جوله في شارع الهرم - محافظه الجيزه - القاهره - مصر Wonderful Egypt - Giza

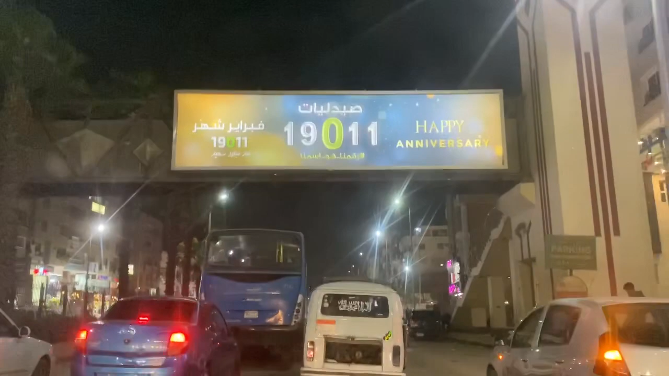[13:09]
على يمنا كارفور اللي انا قلت لكم عليه اللي بعد الطلبيه على طول، وبعد كايرو مول هي بينا كارفور على يمنا اهو جنب البنك الفيصل الاسلامي المصري.